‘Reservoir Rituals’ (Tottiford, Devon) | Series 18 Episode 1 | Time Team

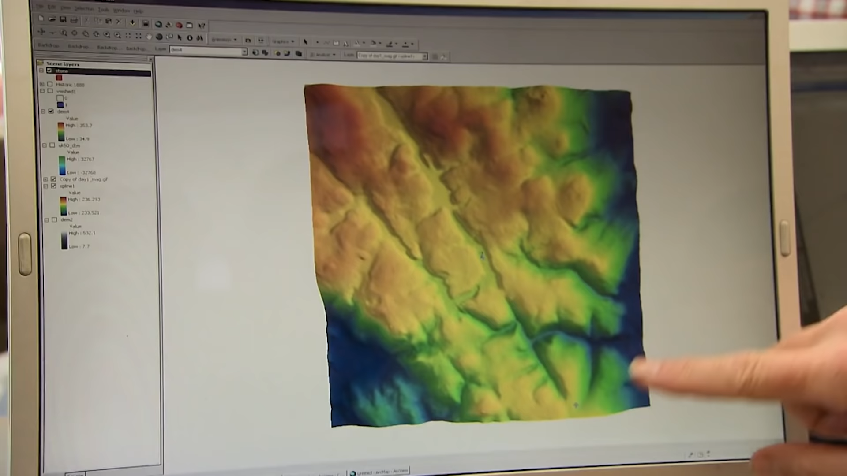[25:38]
landscape setting really well doesn't it it's you know if we're going
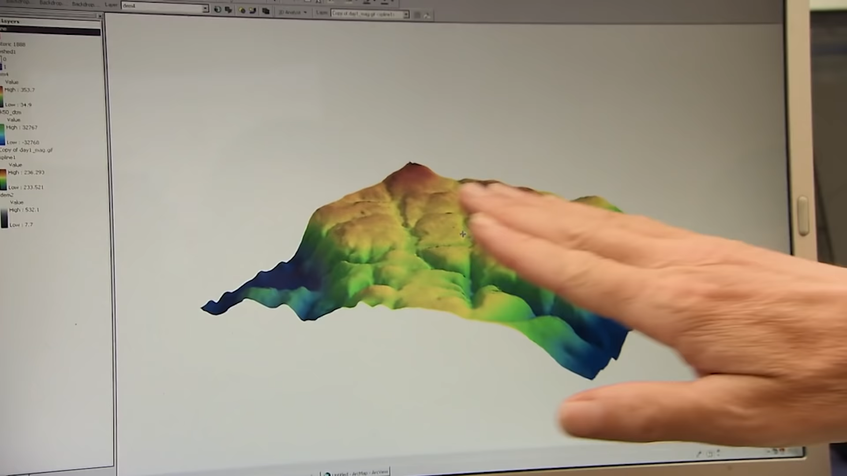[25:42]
to understand what was going on
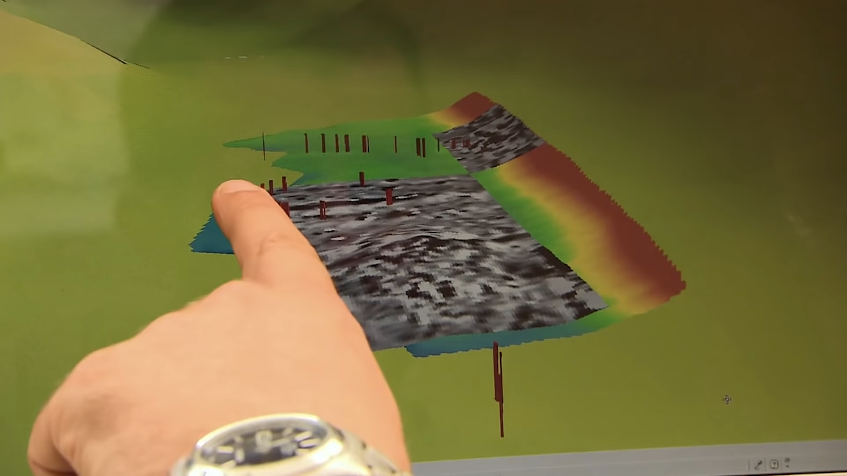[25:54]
but if the stream had moved as they do um through time it would have taken out part of the stone circle so